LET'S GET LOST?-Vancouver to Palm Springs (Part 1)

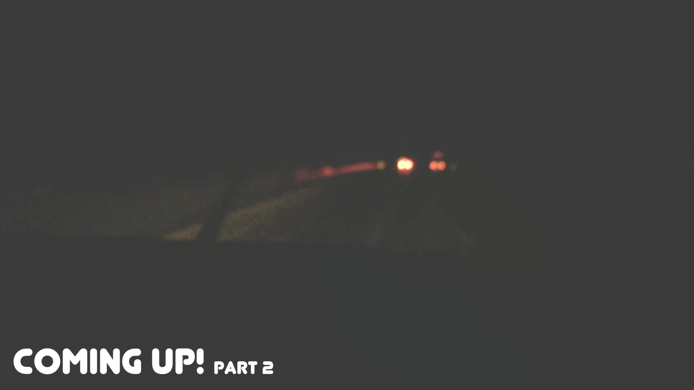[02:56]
there's the border into california and here we are you can't see it but it's it's snowing